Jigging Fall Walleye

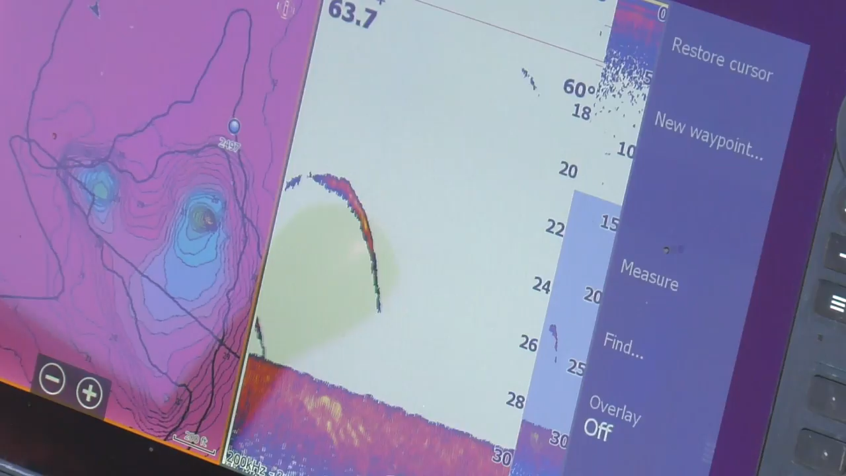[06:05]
And sometimes we get up on top because a lot of times on top of this boulder might only be 15 feet away. You know, that's how precise the boat control is.
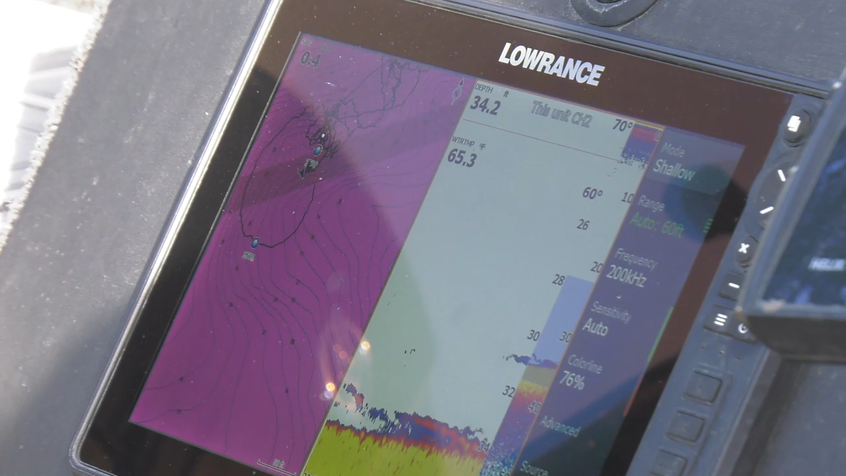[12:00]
On screen: water 65.3°F
I got spot lock here, Tim. Got some fish. Got a bunch of them right there.
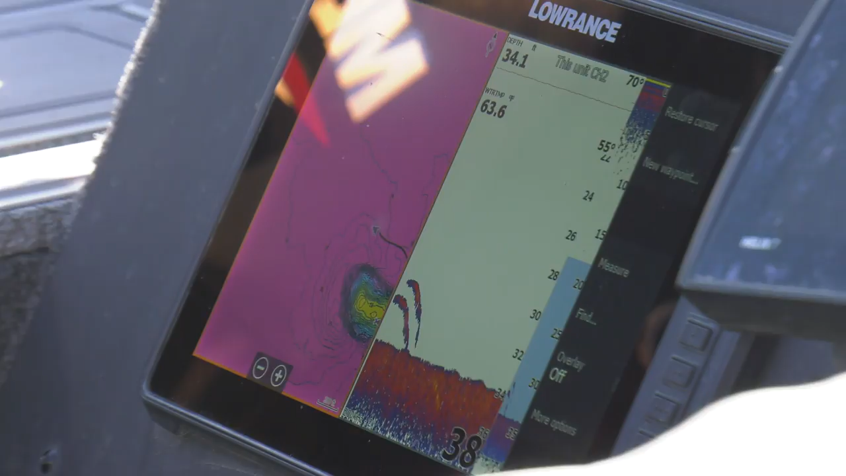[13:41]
You know, like right now we're in, you know, 32, 33 feet of water, and that's where these big walleyes are laying, but you just have to creep along. You can definitely fish this too fast, can't you?
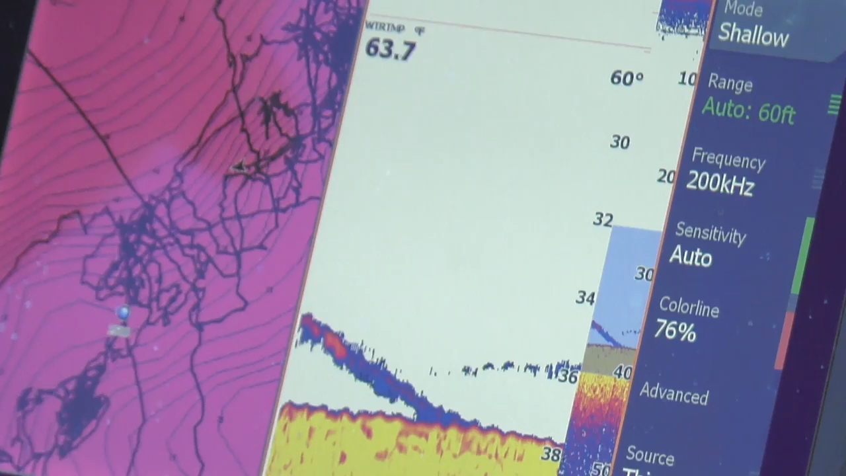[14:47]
On screen: water 63.7°F
And when you're even trying to mark these fish, a lot of times you're trying to go up it just to try to get that separation and try to mark those fish.
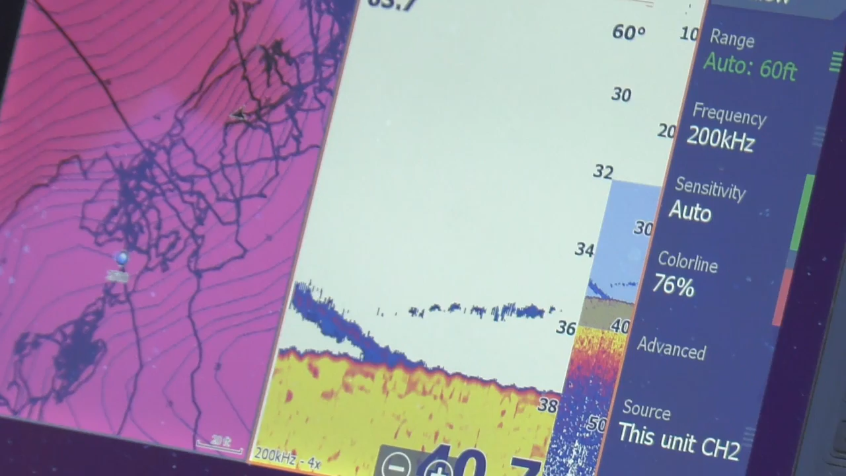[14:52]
But you'll find it to where 34 feet, 26 feet, it's not just an exact depth or a magic depth.